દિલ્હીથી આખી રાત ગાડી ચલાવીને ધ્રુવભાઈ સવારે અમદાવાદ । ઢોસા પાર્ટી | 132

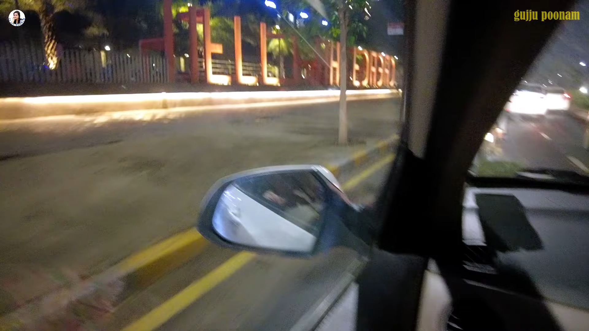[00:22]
અહીંયા છે હેલો અમદાવાદ, હેલો અમદાવાદ. ધાર્મિક એનો તો લીધું ને કે માં નહીં ખાવું કે ભૂખ નથી, એવું કીધું હતું.